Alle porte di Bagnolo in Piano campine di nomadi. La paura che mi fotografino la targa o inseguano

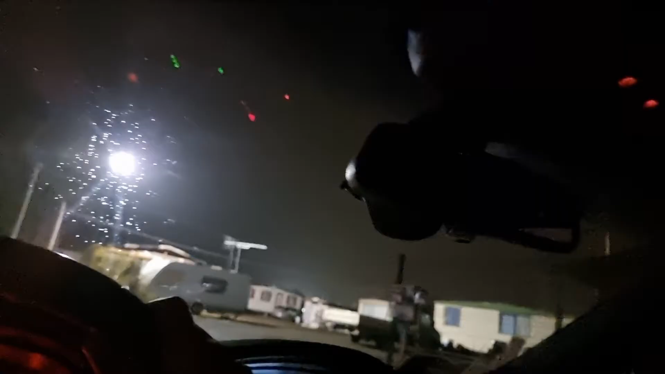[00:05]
Nel mio caso potrei sfidare, ma vedete che c'è anche un gradino qua.